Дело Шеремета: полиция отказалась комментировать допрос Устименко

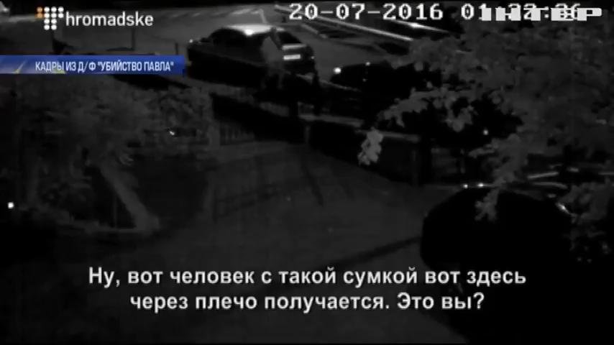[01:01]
Это вы? Это я, по всей видимости. По всей видимости. Ну вы помните, что вы там были?